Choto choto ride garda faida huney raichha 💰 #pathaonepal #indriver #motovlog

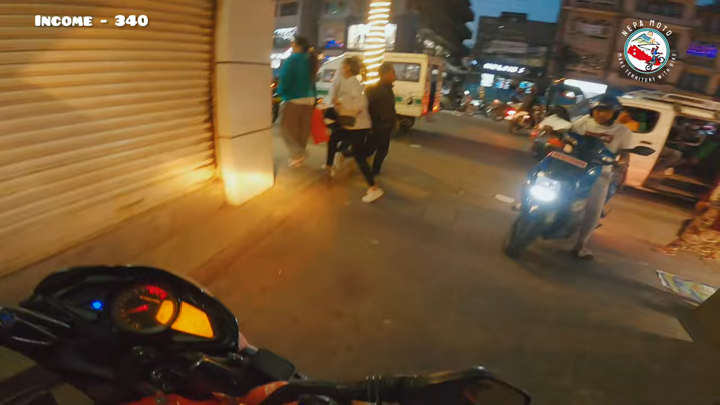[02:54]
त हेर्दै, यतै यता पछाडि, यता यता साइडमा, यता यतै यता यता